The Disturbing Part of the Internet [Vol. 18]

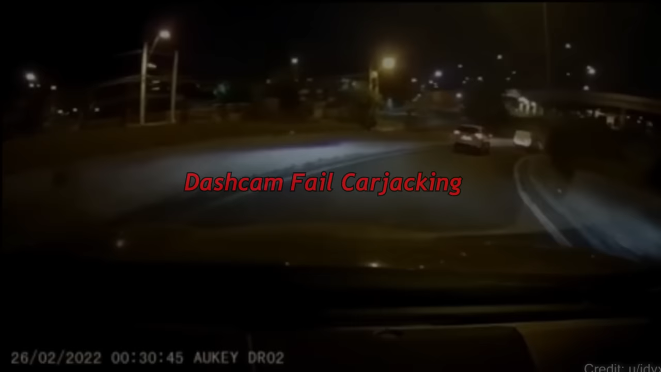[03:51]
The following dashcam footage was shared on Reddit by user jdvx8. It's from February 26th, 2022, and happened in Chile.
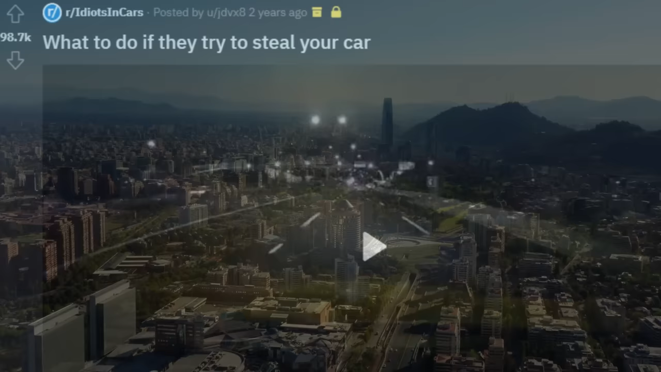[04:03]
He gave it the title, What to do if they tried to steal your car. In the footage, we can already see some suspicious activities before the carjacking itself.
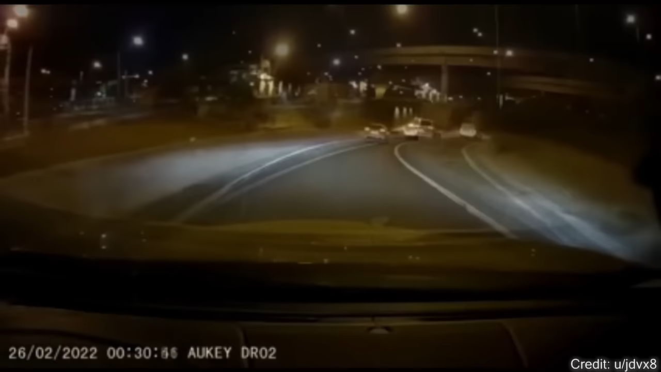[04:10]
The car can be seen slowing down more than necessary. It eventually stops.
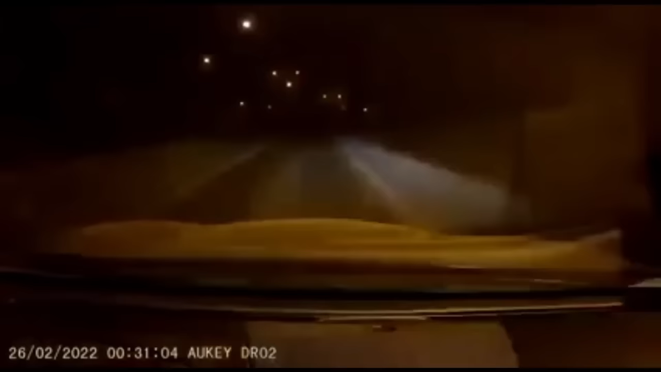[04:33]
Once the car is stopped, four people can be seen leaving the car and running towards the driver. The driver seems to have suspected that this would happen, and he quickly accelerated, damaging the perpetrator's car and fleeing the scene in a surprisingly calm manner. On Reddit, he gives additional context, reading, To give more context, this happened in Chile. I wasn't driving, but I often use that route.
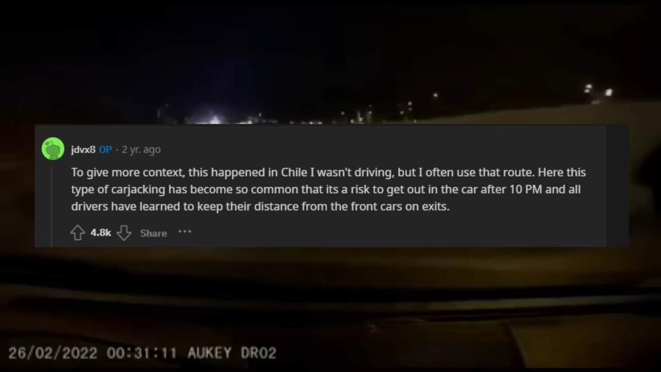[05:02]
Here, this type of carjacking has become so common, that it's a risk to get out in the car after 10pm,